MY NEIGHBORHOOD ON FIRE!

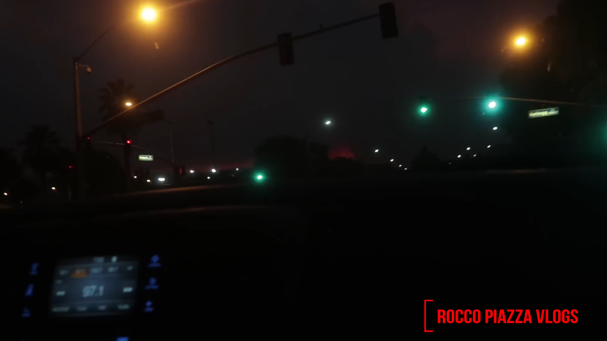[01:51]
go up higher it's so black how's there people at Santana the road closed shoot we can't even get over there the roads are closed we should we go to Santana parking lot no I'm gonna try to get closer